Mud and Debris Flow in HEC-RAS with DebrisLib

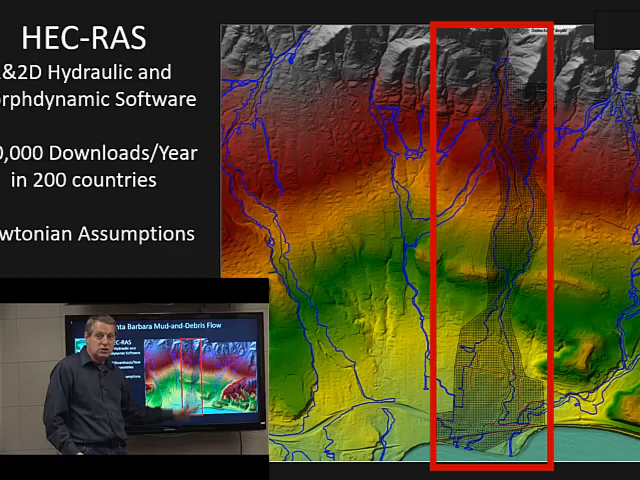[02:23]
You know, we went in and we built a 2D mesh of this system and we just modeled it with the clear water flow in HEC RAS. And this is the result. And so what you can see is that's not very good.
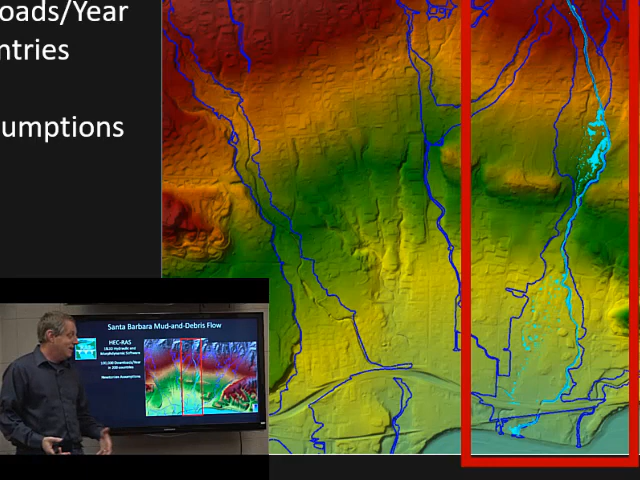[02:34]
HEC RAS and clear water Newtonian mode didn't perform well, didn't reproduce the damage of this event very well. And so that underlines the importance of simulating these events with non-Newtonian physics.
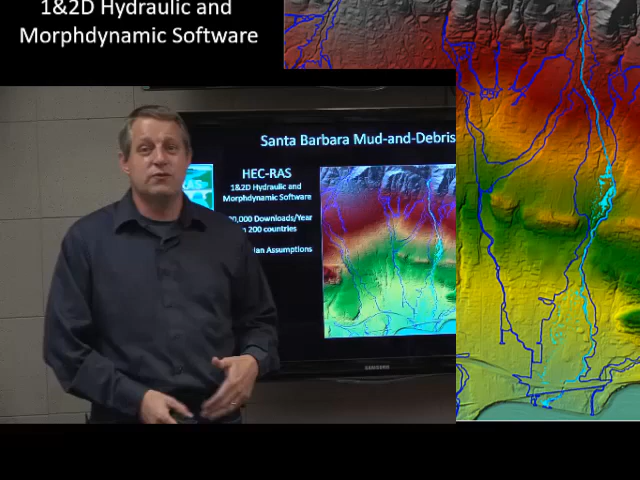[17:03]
the Bingham model with the default parameters for standard soil used by O'Brien in, uh, in Julian's textbook. And this is the result we got. You can see that now we are actually getting something
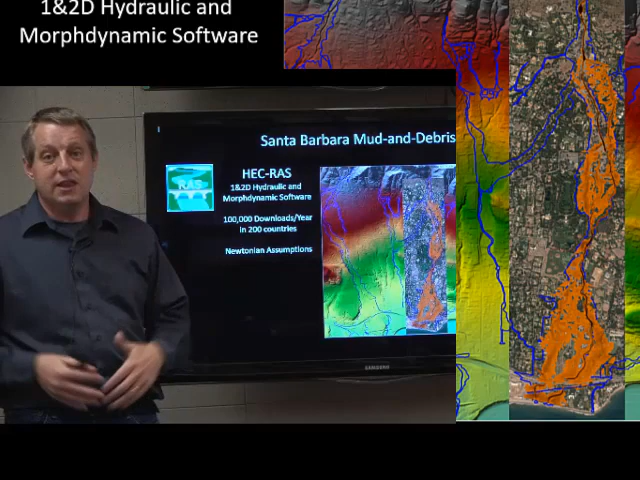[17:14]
that looks very much like the observed flood inundation boundary. And we did this actually to, with multiple watersheds, um,